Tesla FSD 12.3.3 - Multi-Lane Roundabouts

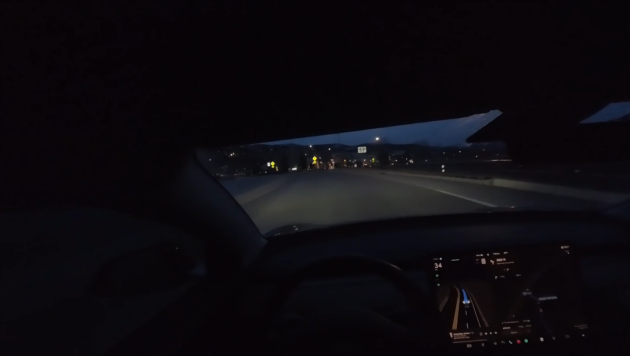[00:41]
We've got two lanes, so we want to make sure it's hanging out in the right lane here, which is correct. We should be pushing through, not waiting for this car.
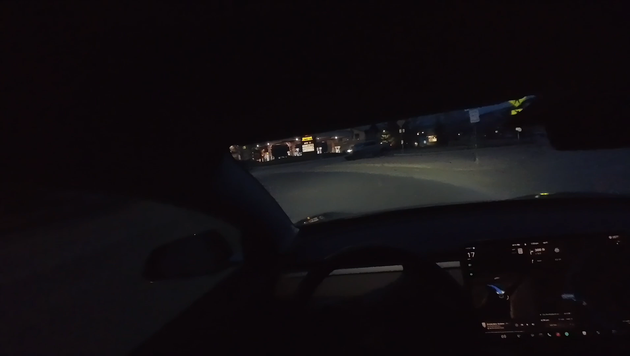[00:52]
And no problem again. As a reminder, full self-driving 11 really did not do a good job with roundabouts. It's moving a little bit slowly as we approach this entryway, so I'm giving it some accelerator. And now it's ramping up with no more need to touch the accelerator.
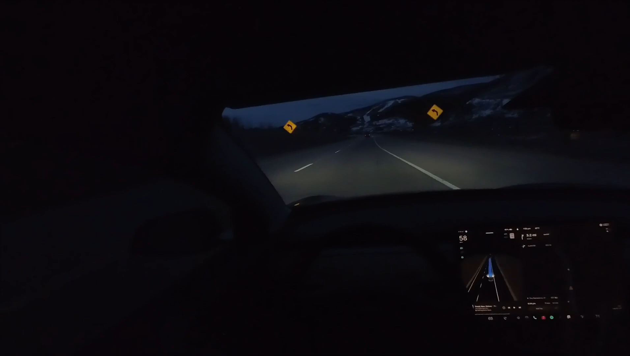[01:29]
No one's behind me, so I'll let it go and see. Yeah, it's kind of slowly getting up to a max of 85 now, which is correct. Okay, we're back. About to get off the highway here. We got a couple of roundabouts, one after the other, so it'll be a nice little test for our self-driving here. As always, the vehicle will tell me that it's choosing the right fork, which is a nice addition.
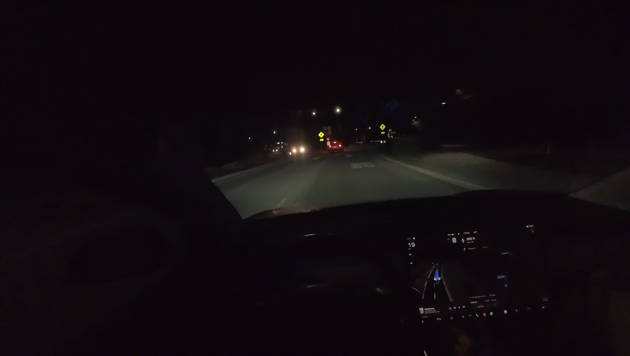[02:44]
Here we're kind of drifting over this lane marker, which is not great, but I'm not seeing a need for disengagement yet. I like how the car really starts moving even before the ram has passed us, so very human-like behavior here.
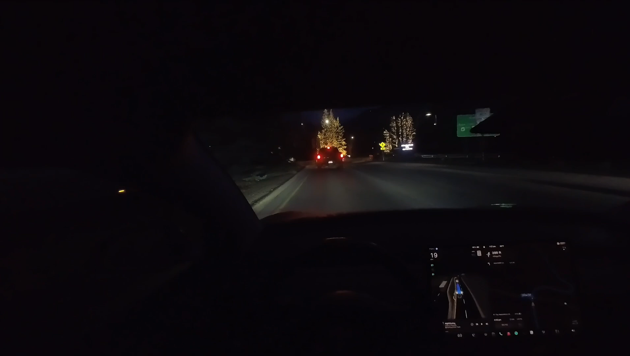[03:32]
No need to wait here, not waiting for this car either.